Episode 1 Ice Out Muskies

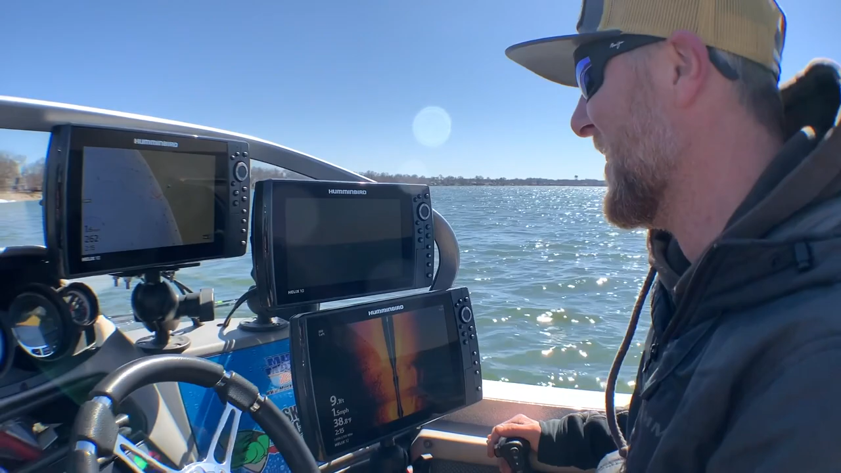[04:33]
That's good. The more the merrier. We'll get the 360 on here and they won't be able to hide. The biggest thing in the spring is the electronics. You know, you're fishing a lot of sand, hard bottom, and those fish are congregated. You know, use your side scan.
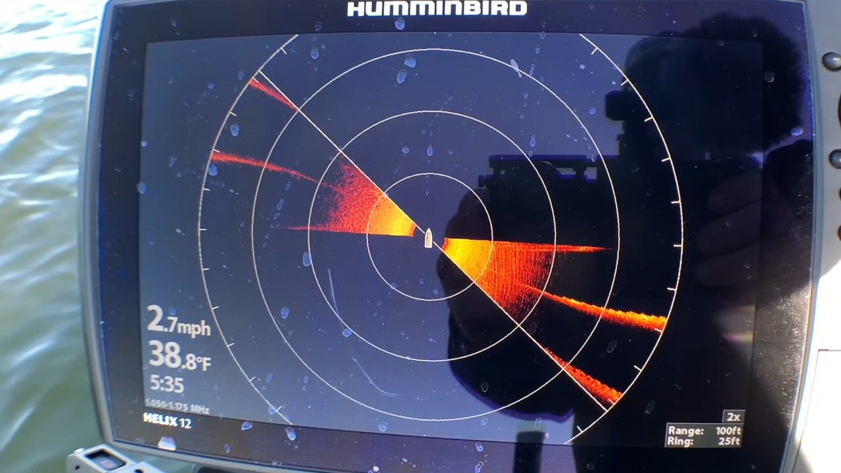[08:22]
On screen: water 38.8°F, speed 2.7 mph
It's super sweet when it sweeps out, like as it's coming around, as somebody's doing the figure eight, you see the bubble trail like of the topwater base and the white fish behind it.